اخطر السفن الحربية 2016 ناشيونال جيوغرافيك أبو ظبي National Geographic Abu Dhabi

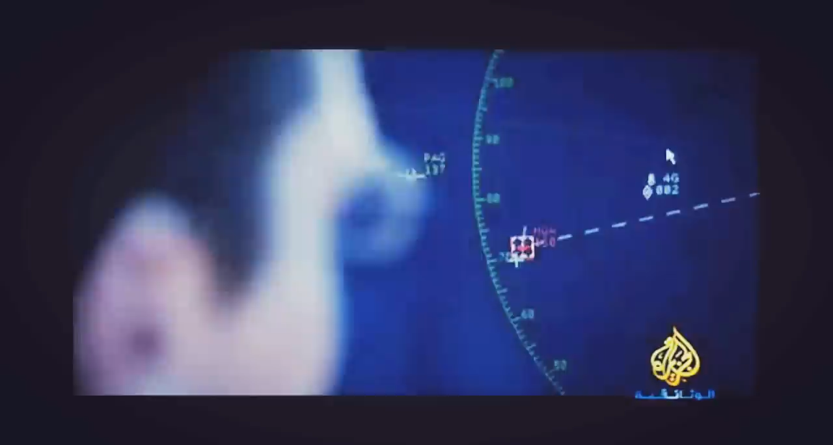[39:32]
الذي تتم فيه مراقبة البيانات القادمة من الرادار والتحكم بمنظومة التسليح في الأيام العادية يكون أشبه بمركز اتصال
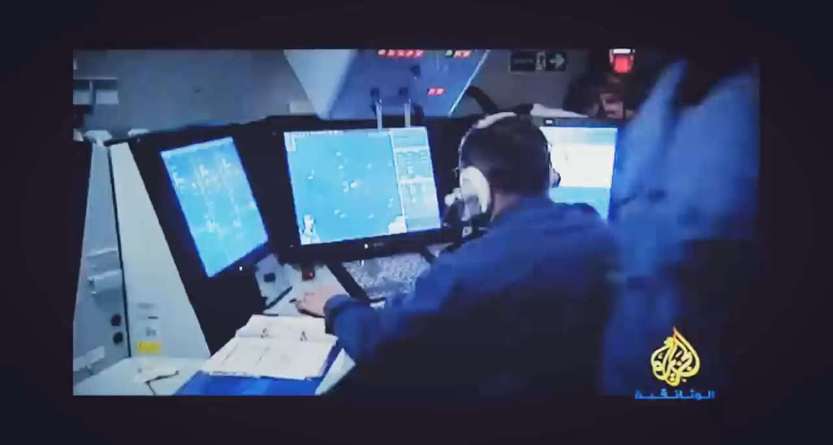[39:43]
اليوم هو أشبه بصالة ألعاب تعج بأشخاص يحتشدون أمام عشرات الشاشات يقارنون ويزودون البيانات إلى ضباط المعركة ضابط الدفاع
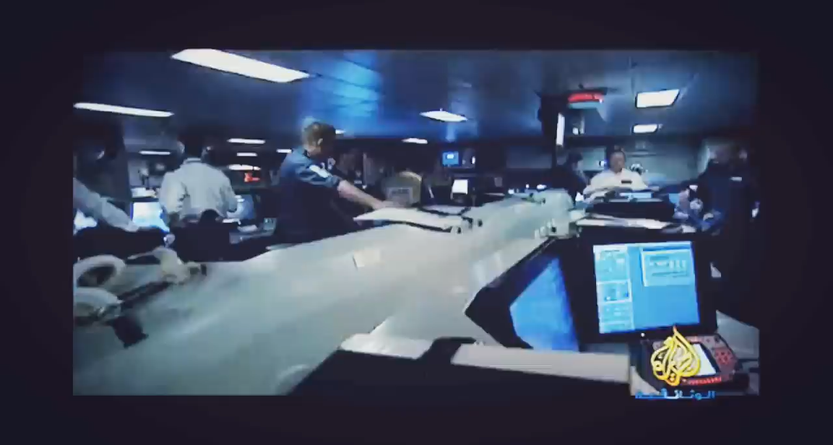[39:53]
الجوي على متن ديرينغ هو الرائد البحري أنغس آيزنهاي هنا نستطيع رؤية كافة بيانات رادارنا وبيانات السونار وغيرها من خلال
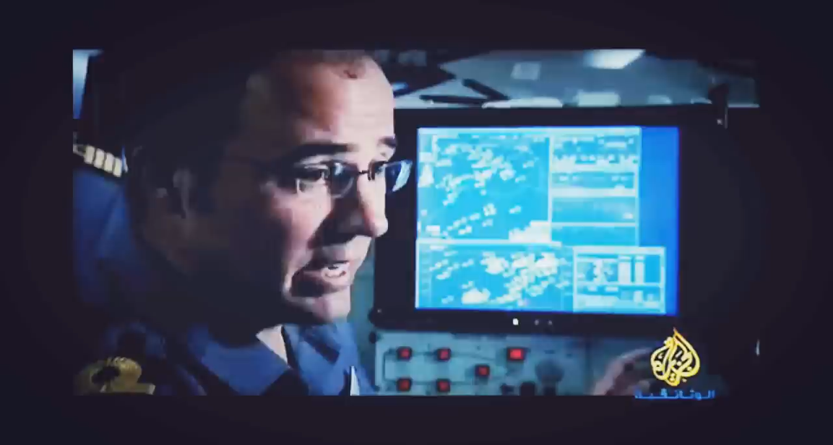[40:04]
وصلة النظام وهي الطريقة التي نتواصل فيها بيانيا مع السخن الأخرى
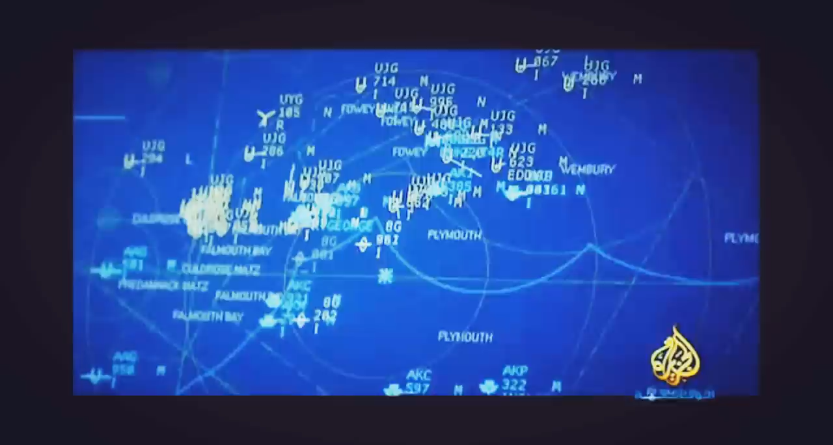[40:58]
يشير اللون الأصفر إلى مجهول الهوية والأزرق يعني صديق أما الأحمر فيعني إعداء وهذا يساعدنا لمعرفة فيما إذا كانت هذه السفن عدوة أم صديقة أم محايدة
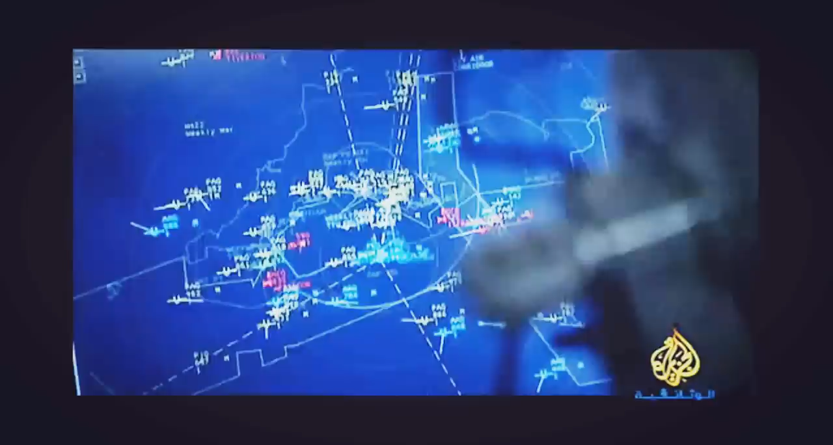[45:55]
الشاشة وتشير إلى طائرة عدوة تقترب طائرات باتجاهنا وستكون فوقنا خلال 25 دقيقة وهي مزودة بالقنابل والصواريخ